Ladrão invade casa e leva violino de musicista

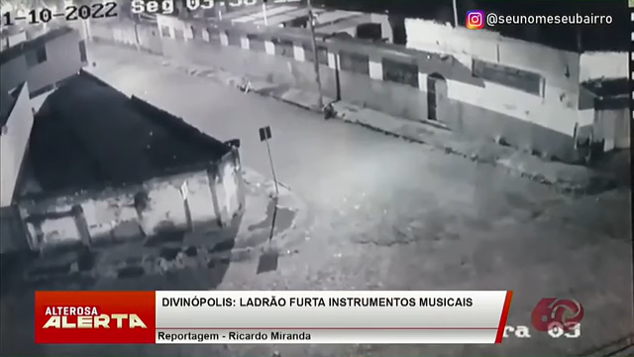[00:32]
Dá pra ver que há pessoas sentadas na calçada do outro lado da rua. O alvo dos criminosos foi a casa do Eduardo, no centro de Divinópolis.